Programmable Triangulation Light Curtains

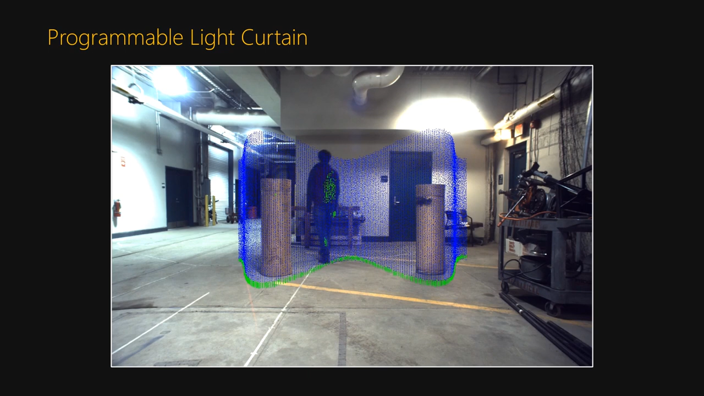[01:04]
Programmable light curtains still use a light source and a sensor, but instead of facing each other and detecting objects in a single plane,